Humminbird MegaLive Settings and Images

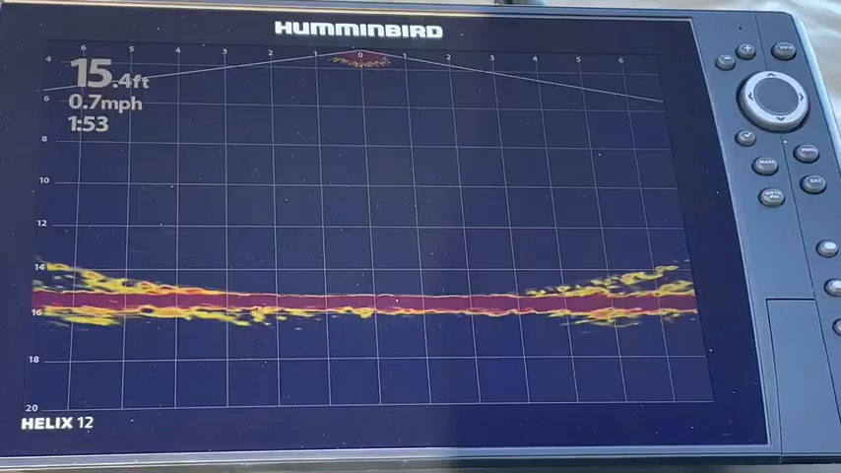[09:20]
On screen: depth 15.4 ft, speed 0.7 mph
So definitely up here again as well, definitely a color palette number 11 that I'm going to play with more often.
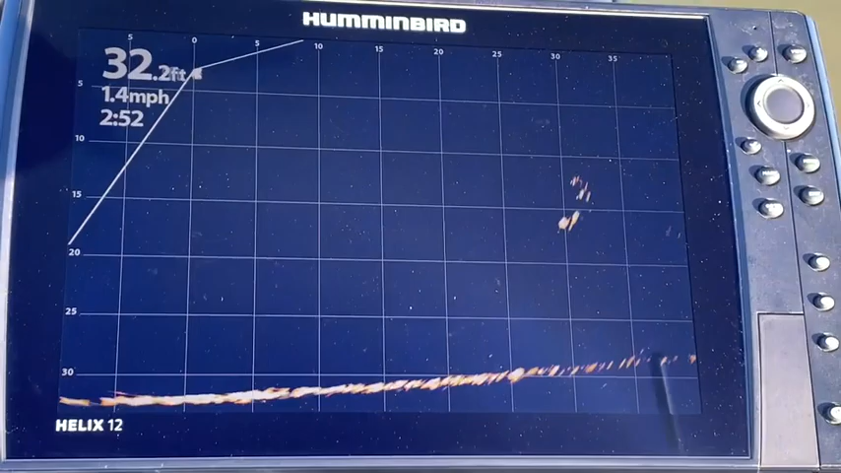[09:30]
On screen: depth 32.2 ft, speed 1.4 mph
Here's a group of fish that you can see that are suspended up in that roughly about 15-foot range.
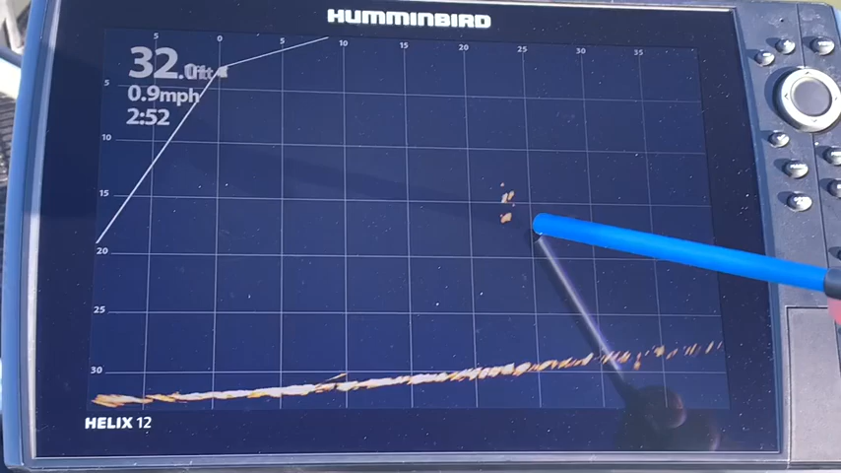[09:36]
On screen: speed 0.9 mph
And they're 20 feet out from the boat. And the boat is getting a little closer to them. They might have just went out of the way there. You see one still down there at about 15 feet, still moving. And it's going to come right under the boat. That's 5 feet.
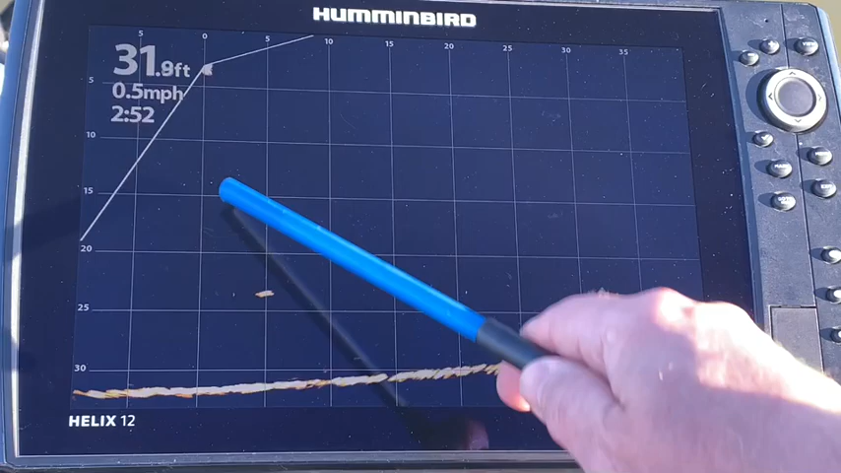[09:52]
On screen: depth 31.9 ft, speed 0.5 mph
This is a boat position here. There's another one underneath there. So it is definitely showing those suspended fish, which, you know, could certainly alter how you're going to fish them.
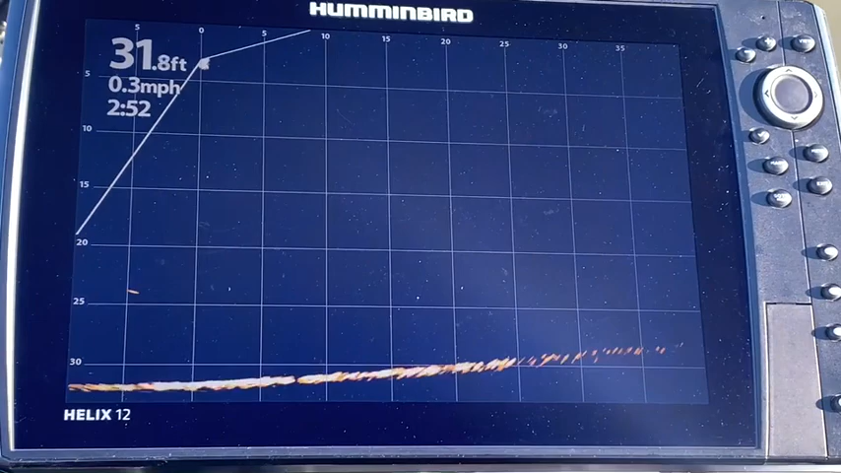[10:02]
On screen: depth 31.8 ft, speed 0.3 mph
I would not fish a bottom bouncing bait under that situation. I would try and fish something that would get down towards those fish. And I would try and fish it slightly above the fish.
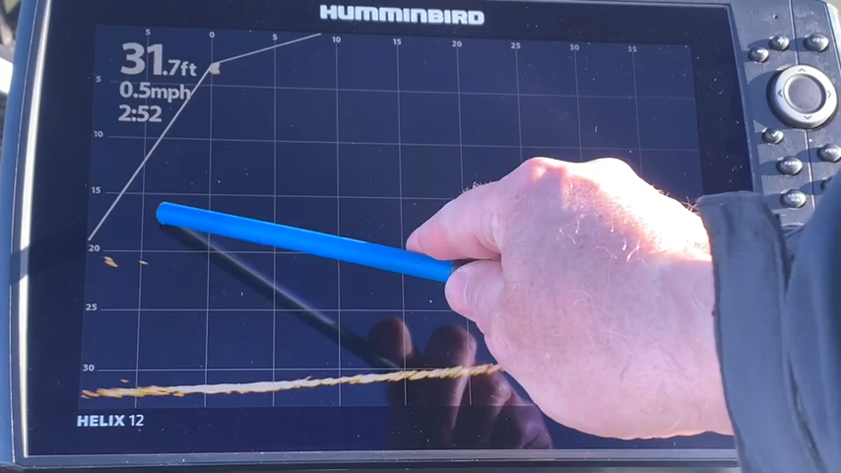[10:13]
On screen: depth 31.7 ft, speed 0.5 mph
I would not try to fish underneath them to get them to go down.
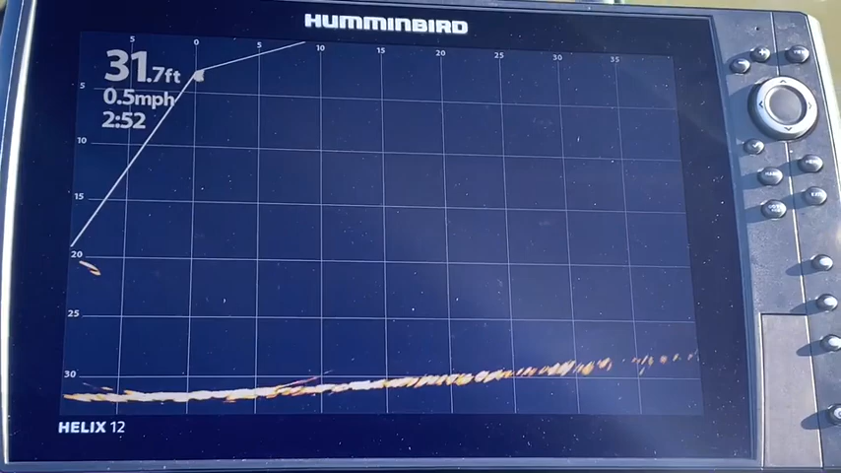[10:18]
On screen: depth 31.7 ft, speed 0.5 mph
Your Megalive is going to give you clues as to the baits you should use and when and where to throw them.
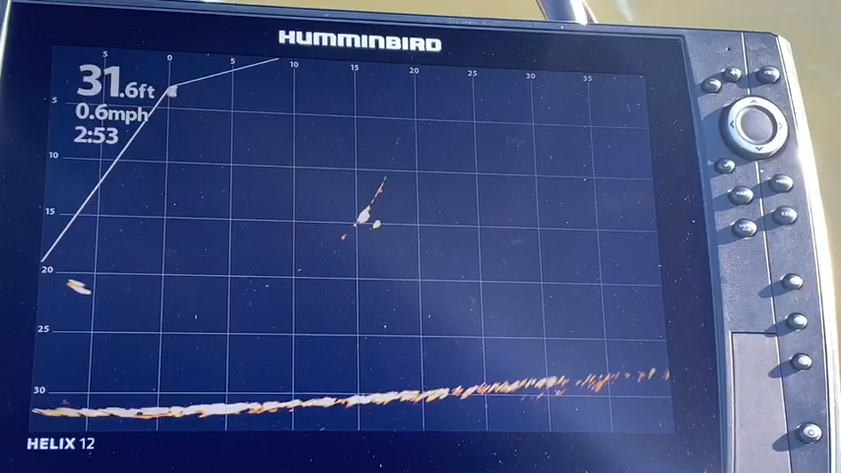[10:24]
On screen: depth 31.6 ft, speed 0.6 mph
Here's a group of fish suspended up higher. You can see another group over here that are in that, well, once again, pretty close to that 15-foot range, but 10-foot range.
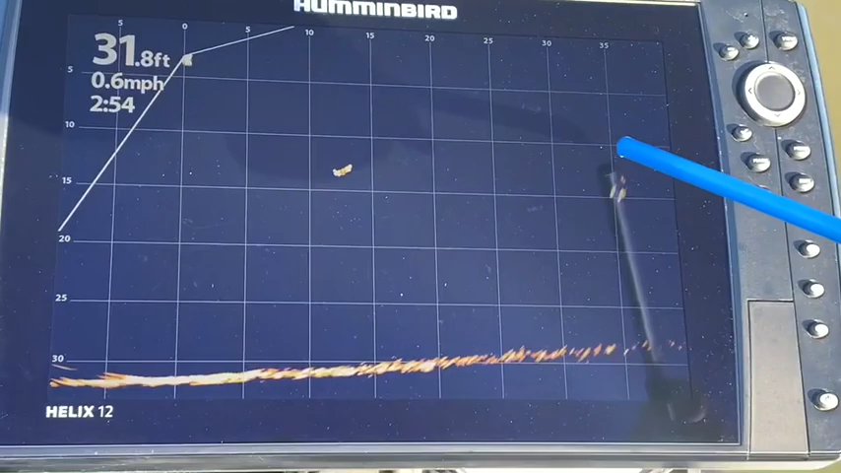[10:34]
On screen: depth 31.8 ft, speed 0.6 mph
So I would be tempted to throw a bait at the
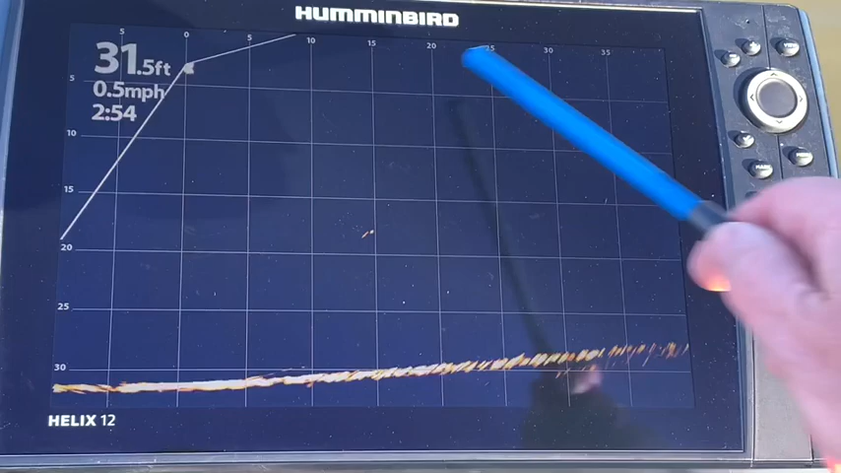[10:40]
On screen: depth 31.5 ft, speed 0.5 mph
10-foot level above those fish and see if I could get them to commit to the higher bait. They will generally come up before they'll go down.
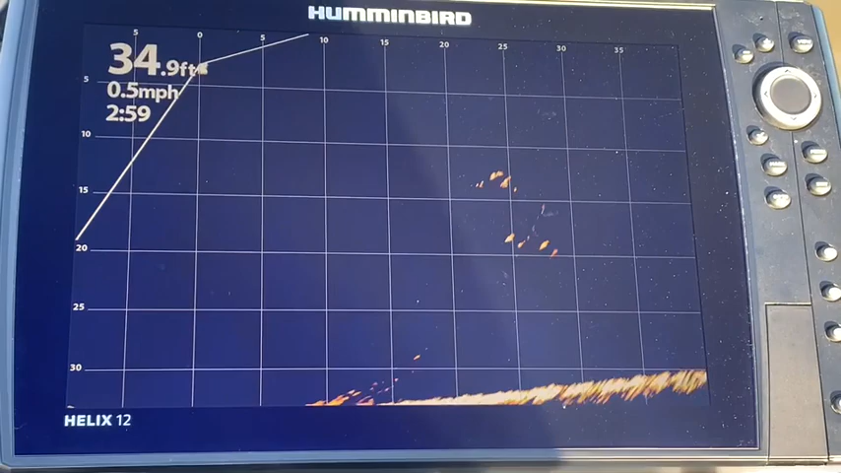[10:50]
On screen: depth 34.9 ft, speed 0.5 mph
Yeah, we definitely have some fish that are suspended. There certainly seems to be more suspended today than not suspended. And I wouldn't know that without the Megalive.
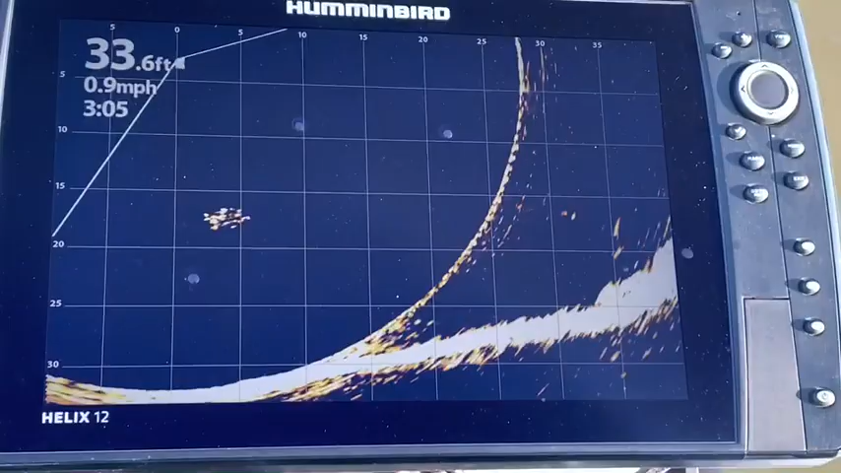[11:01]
On screen: depth 33.6 ft, speed 0.9 mph
Here's a group of smaller fish here. You can certainly tell that they're smaller fish by the size.
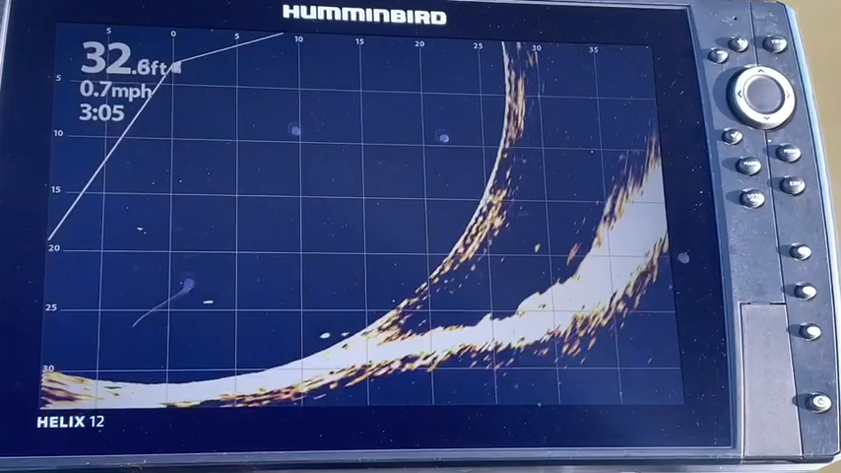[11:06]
On screen: depth 32.6 ft, speed 0.7 mph
You can certainly see the outline of the rock pile here
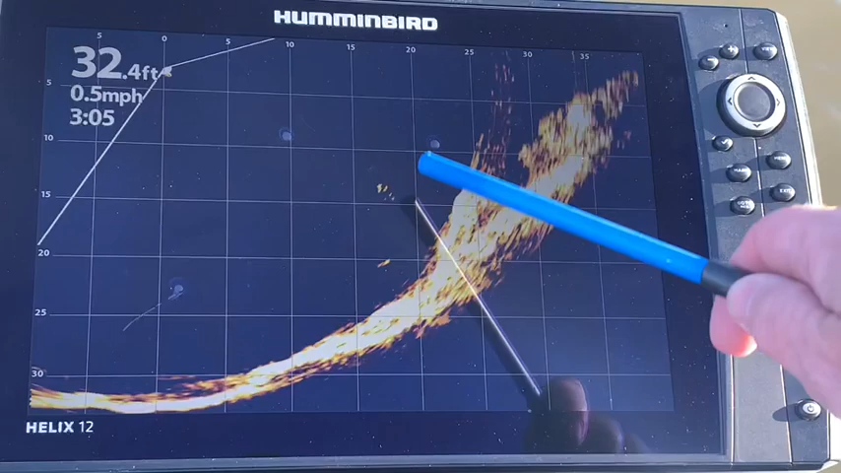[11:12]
On screen: depth 32.4 ft, speed 0.5 mph
and you can see some fish suspended off of it.
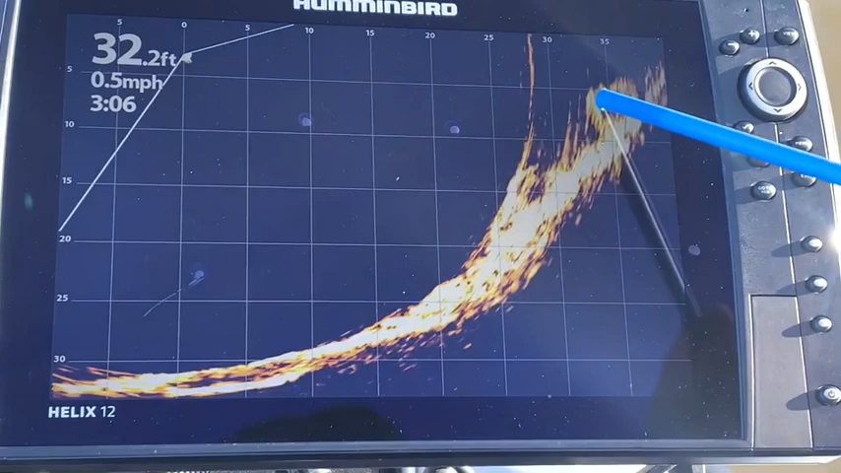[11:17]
On screen: depth 32.2 ft, speed 0.5 mph
Definitely rocks there, rocks there, and fish that were suspended off it.
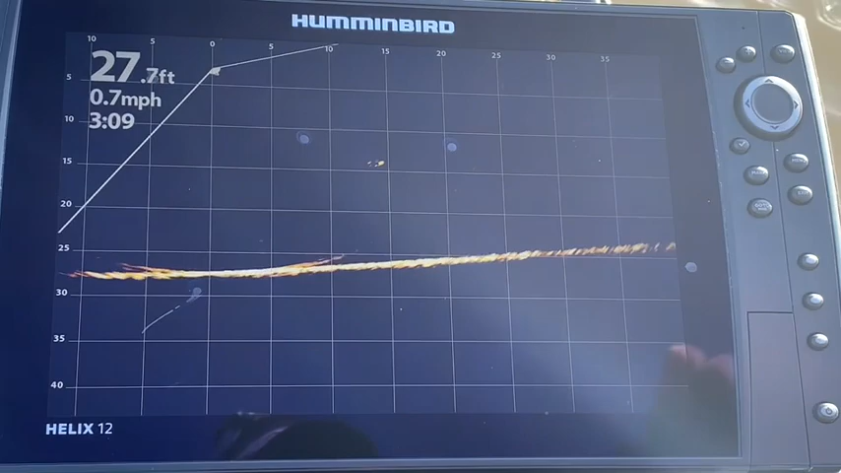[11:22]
On screen: depth 27.7 ft, speed 0.7 mph
The depth here is 27 feet. And right now, the bottom is near the middle of the screen.
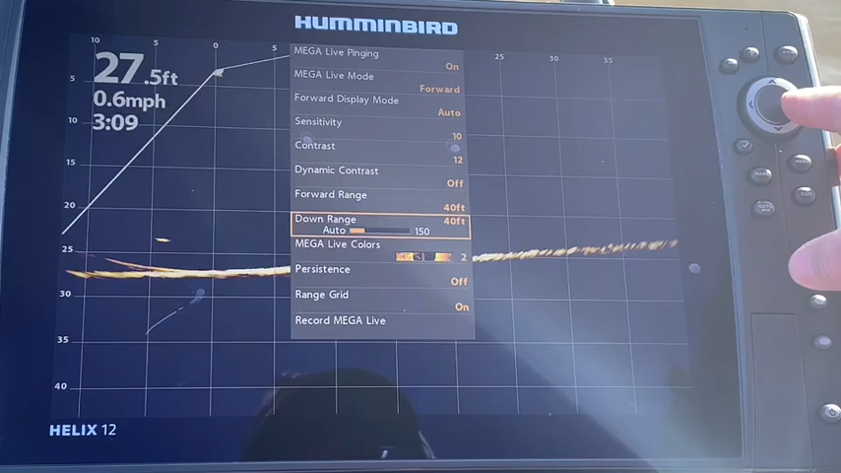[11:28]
On screen: depth 27.5 ft, speed 0.6 mph
And I want to maximize my fish holding area to give me more detail.
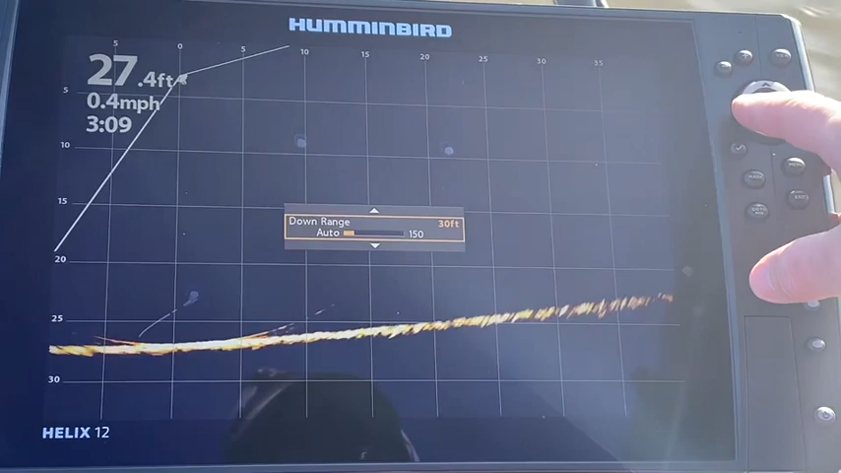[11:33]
On screen: depth 27.4 ft, speed 0.4 mph
So I am adjusting the downrange from